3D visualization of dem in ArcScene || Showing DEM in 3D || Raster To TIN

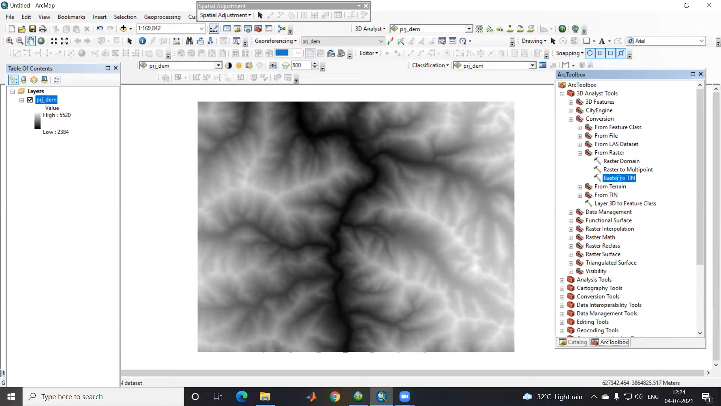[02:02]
and in arc toolbox there is a 3d analysis tool in 3d analysis tool there is a convergent tool in the convergent tool there is a from raster to tin so we need to convert this from raster to tin so tin is stand for triangular irregular network so to convert this input raster is our projected dem